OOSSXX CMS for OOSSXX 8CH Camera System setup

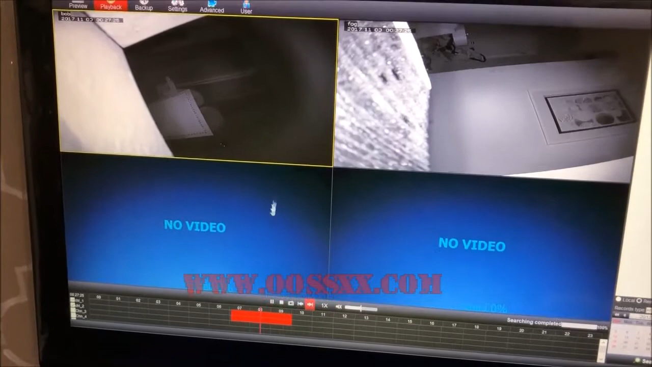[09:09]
Okay so this is between 7 and 9 o'clock on Channel 1 and Channel 2 and
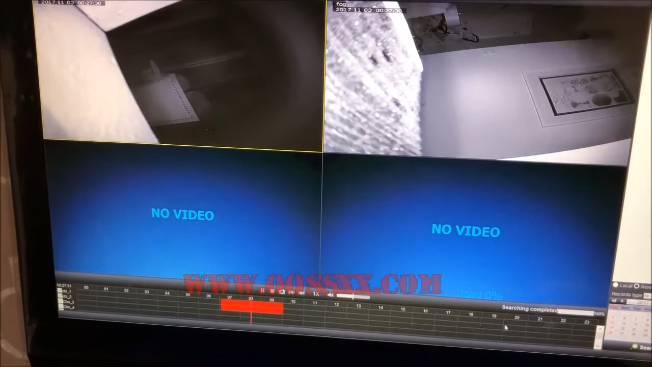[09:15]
I did a remote search for data that's been backed up based on my settings on
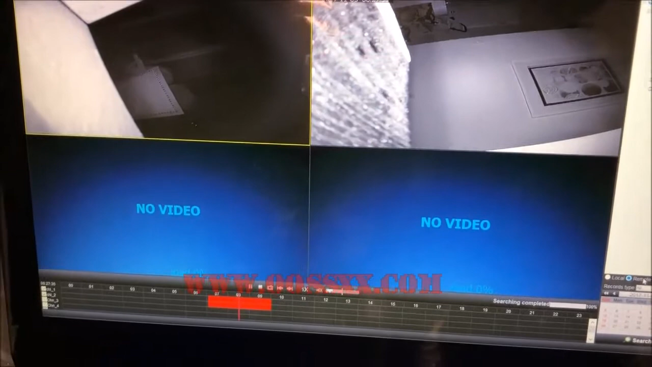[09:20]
the NVR and I'm looking at the NVR data that's been backed up on the NVR drive right now. Again if I if I had set up local settings using the CMS software on this computer I'd
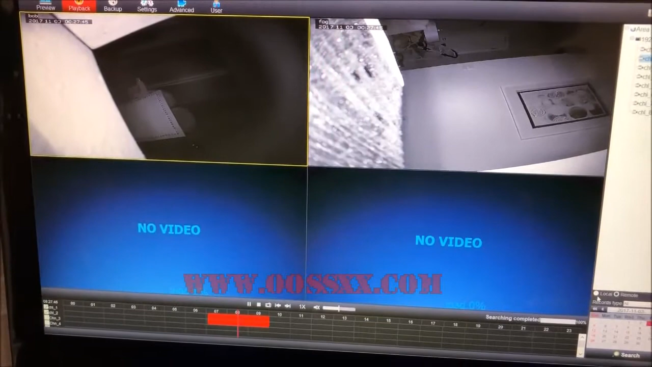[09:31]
select the local button and I do a local search and I would look down here and I would essentially play back from there.